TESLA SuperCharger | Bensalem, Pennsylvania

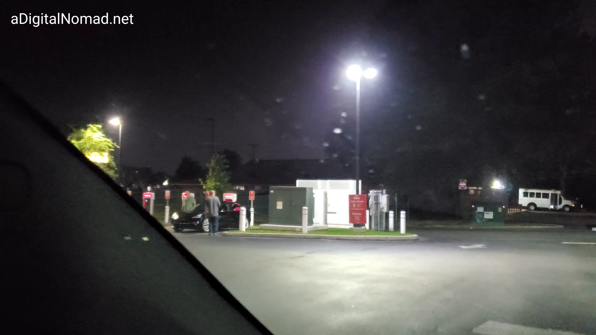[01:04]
They're following their directions, and this Model X drove in the wrong way. What the heck?